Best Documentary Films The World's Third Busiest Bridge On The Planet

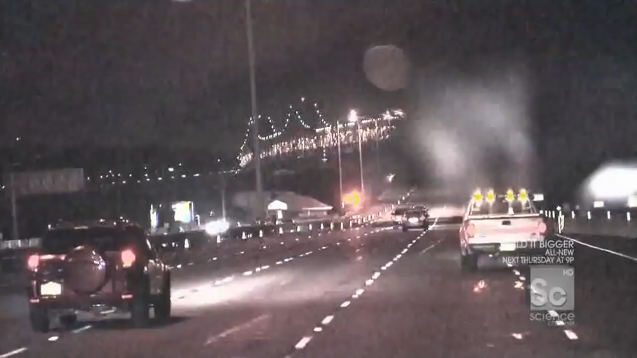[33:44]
To do that, they've closed down three lanes of traffic
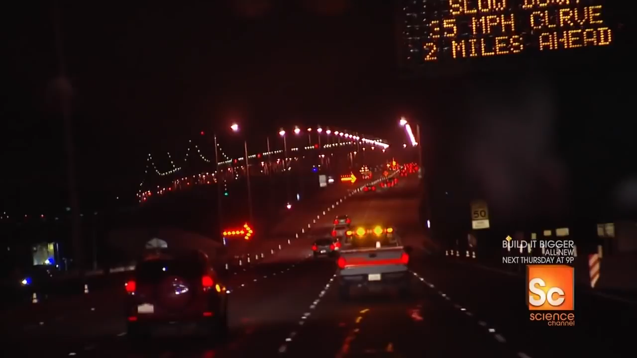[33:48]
in both the upper and the lower road decks. Are those our lane closures? Yes.
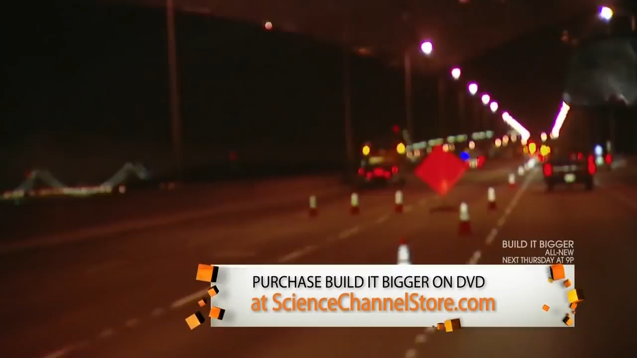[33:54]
Wow, all the way this far back? Yeah. Oh my goodness.
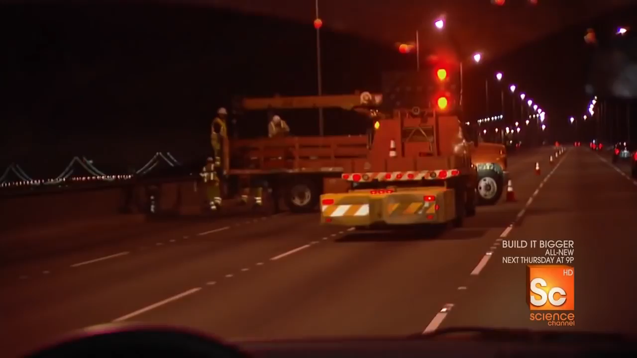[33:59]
They have to make the repair and get the lanes back open before the morning traffic piles up.
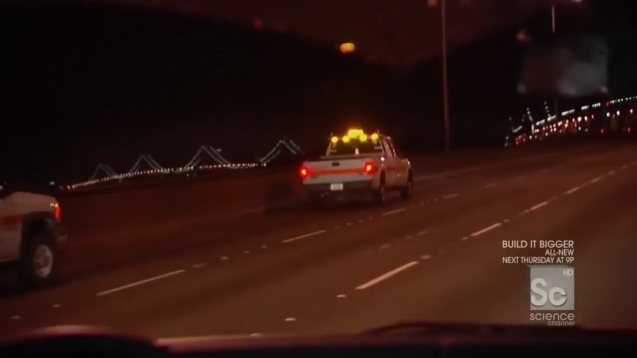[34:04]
Time to gear up, because once you step outside this car, we're not just on a bridge, we're on a construction site, and that traffic is not stopping for us.